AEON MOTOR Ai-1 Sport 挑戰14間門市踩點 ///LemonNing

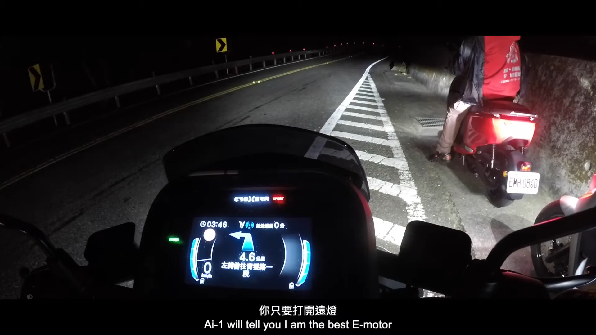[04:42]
即便你跟前面已经拉长了距离，你只要打开远灯，你还是可以看得很清楚。 我个人认为 AI One 给我骑乘最大的感受，就那颗表让我觉得很惊艳啊。